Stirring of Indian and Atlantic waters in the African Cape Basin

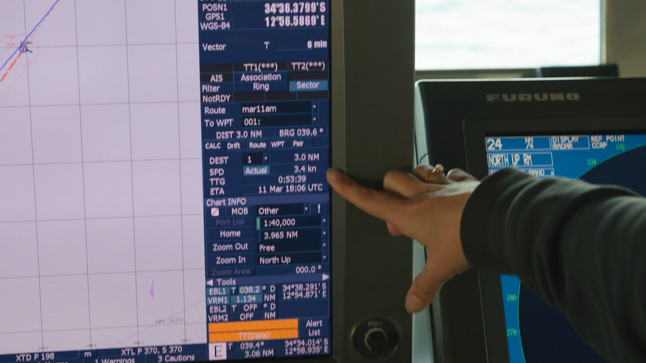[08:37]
And then you can move the little cursor on the screen and it will drive around in that wherever you move it on the screen, which is pretty cool.